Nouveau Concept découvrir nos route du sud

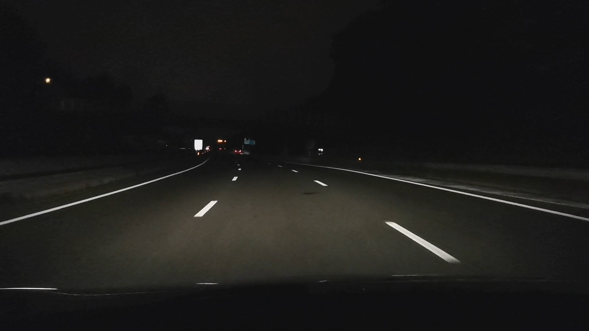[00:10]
Aix-en-Provence. Voilà. Donc là, je vais direction Aix-en-Provence. Je vais vous faire cette vidéo pour découvrir les camions qu'il y a sur l'autoroute pendant ce confinement. Et voilà, pour, comme moi j'aime bien les camions et tout, c'est une passion que j'ai, ben, je vais vous faire profiter ça. Voilà. Donc voilà, il faut juste être un peu patient. Regardez, il y a des bons camions sur la gauche.